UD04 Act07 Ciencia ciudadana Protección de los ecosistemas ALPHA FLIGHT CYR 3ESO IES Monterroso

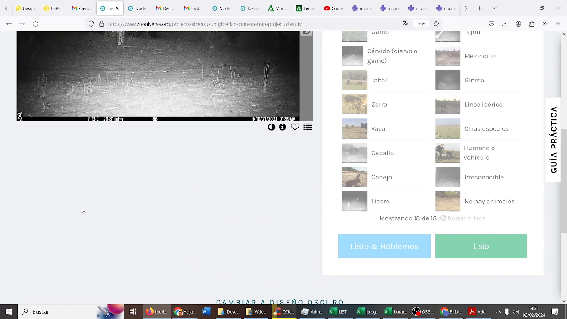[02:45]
uno identificar, listo otro, aquí no hay nada oh, espera, espera, si hay algo, espera esto pasa una peli de miedo mira, mira eh, eh, no, sí, sí no, es un ciervo,
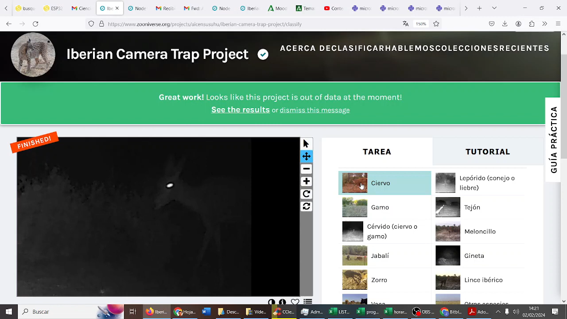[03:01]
es un ciervo, tío no, ya, ya, sé que no ven nada no, desde aquí no se ve, por la claridad no se ve, pero yo sí lo veo entonces pongo ciervo hay uno